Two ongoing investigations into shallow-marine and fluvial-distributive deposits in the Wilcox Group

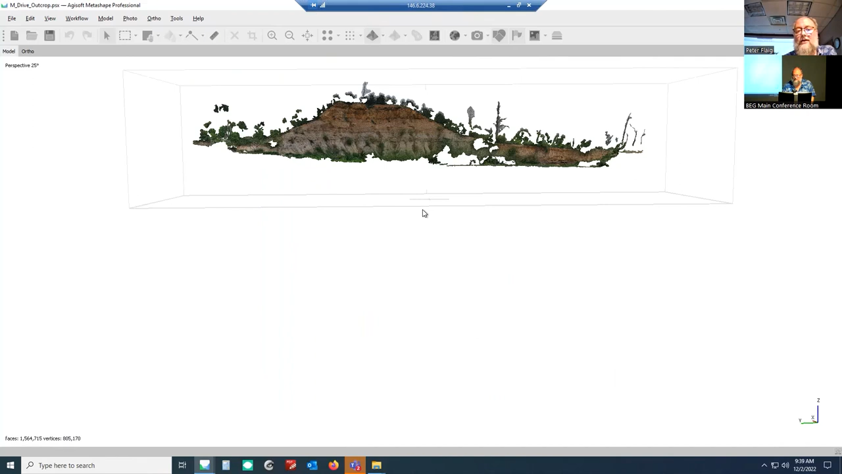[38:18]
And it has on the very edge of it,
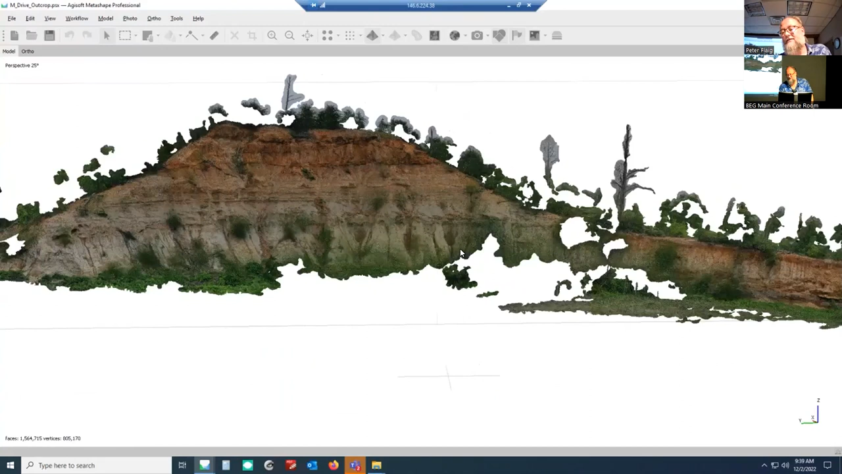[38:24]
very down here at the base, Chris has identified the dark band behind these trees here and this incision surface off to